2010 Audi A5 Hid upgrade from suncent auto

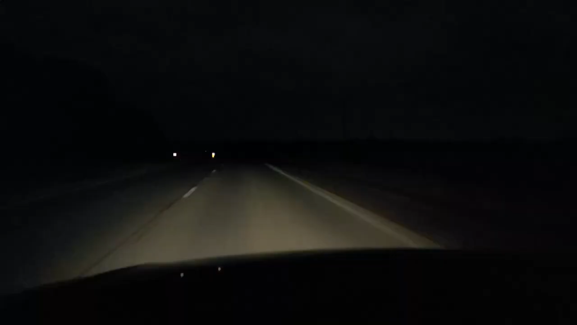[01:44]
so doing a night driving test one thing i do notice is it feels like i can see further it feels like the distance that the light travels is a little bit further um that's probably the first thing that i noticed but uh outside of that it does seem slightly brighter but not it's not gonna be like a drastic difference you can see
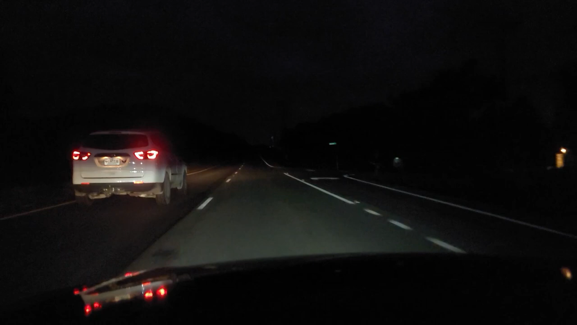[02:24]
like overall brightness i think is pretty similar to the oem bulbs like i said the main thing that i that i do notice is that the bulbs seem like they're shining a little bit further i will give it that i hope you guys enjoyed the video